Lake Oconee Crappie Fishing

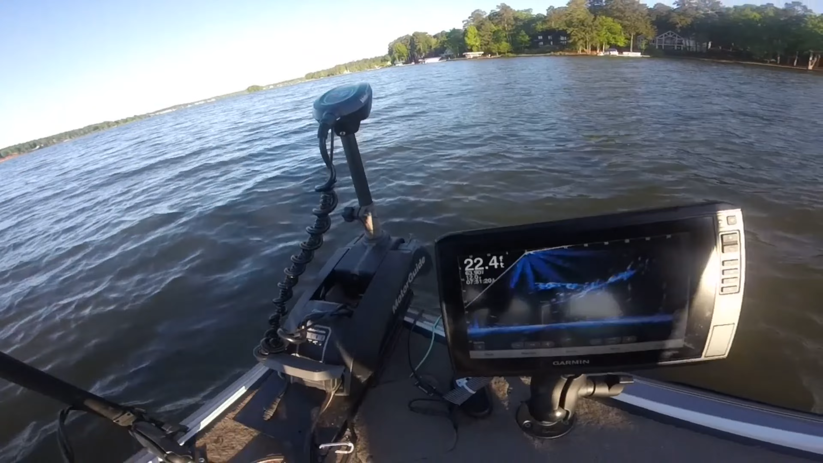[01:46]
And this, if we look at this right here, this screenshot, these are all those fish.
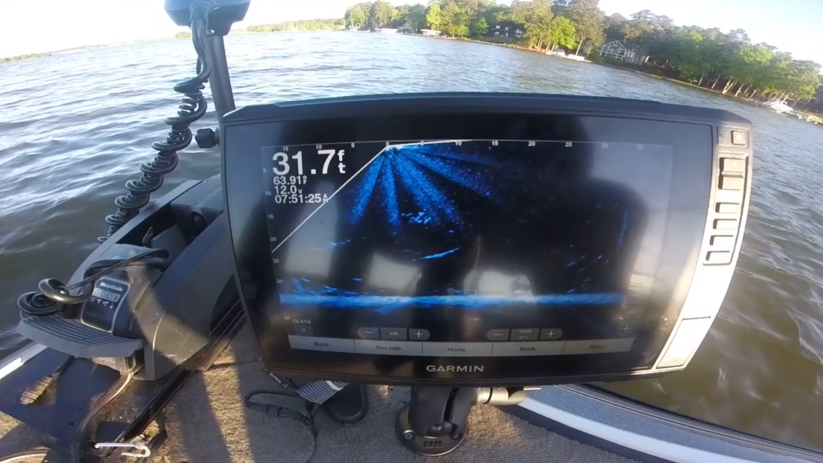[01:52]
On screen: depth 31.7 ft
We got fish from straight down all the way to a bunch of them 25 feet away. How far down? You can drop down 10 to 15 feet. Yeah, say 15 feet.
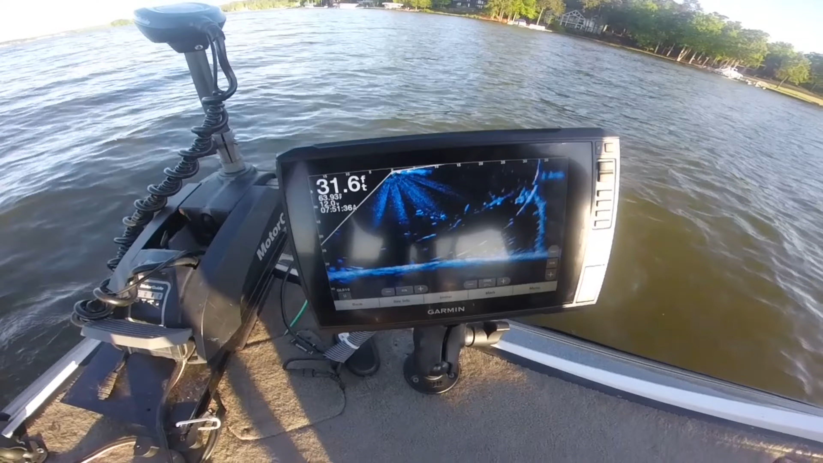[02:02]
You ought to catch. If you just drop straight down, you ought to be able to pull a fish. Why just drop them down like this? No, you just drop the weight. We'll call it down there. You want to go 15 feet.